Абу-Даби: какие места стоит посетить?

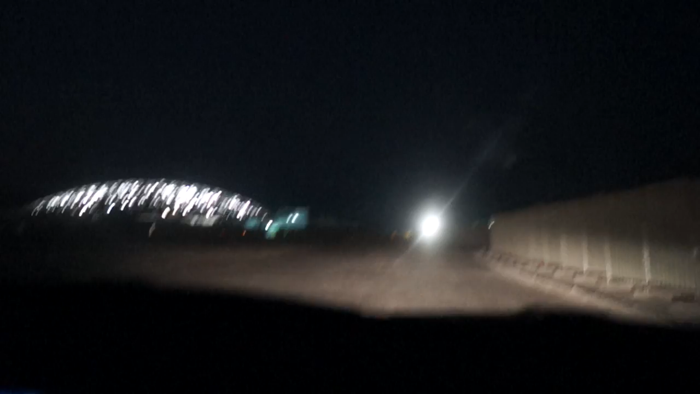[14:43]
Пока мы ехали до острова Саадият, уже солнце село и наступила темнота. И вот, вы не поверите, но вот эта дорога, вот такая вот разбитая вся и песчаная, это дорога в местный Лувр. Вот, очень мы долго плутали, не могли найти, как к нему подъехать, подобраться, но вот подъехали, подобрались. Не знаю, похоже, этот Лувр то ли не работает, то ли что. Вот эта крыша здесь светится, все видно. И написано, что дорога закрыта.